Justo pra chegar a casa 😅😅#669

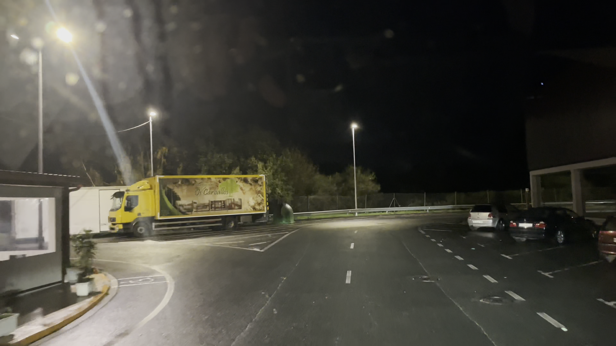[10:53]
Vamos embora. Ora bem, meus amigos, estamos aqui a chegar ao estaleiro.